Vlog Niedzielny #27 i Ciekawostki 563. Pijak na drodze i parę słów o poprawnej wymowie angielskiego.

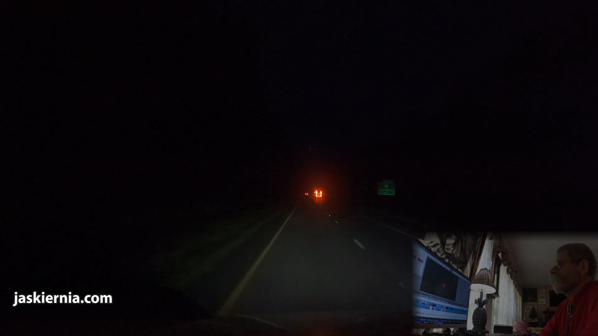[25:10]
Tu wypadek Ktoś wyleciał z drogi Wiecie tam z prawej strony Mruga awaryjnymi światłami
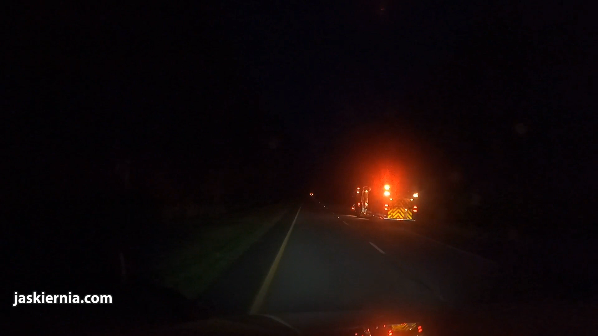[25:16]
Tu z kolei nas Troszkę inny Kamperek wyprzedza Na bazie Prevosta
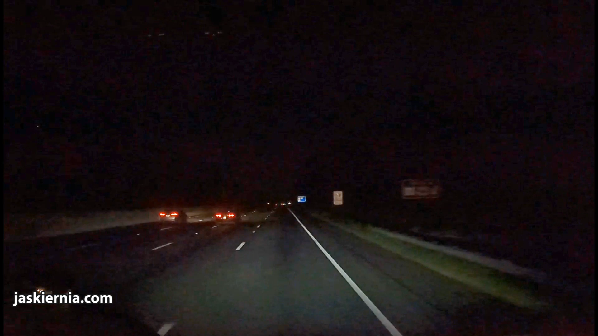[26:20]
Hello Yeah I can hear you now I am on highway 77 south There is a Chevy Camaro UCU 454 At 87 mile marker Looks like he is completely drunk He is all over the highway Driving maybe 50 miles per hour Is a Chevy Camaro It looks like black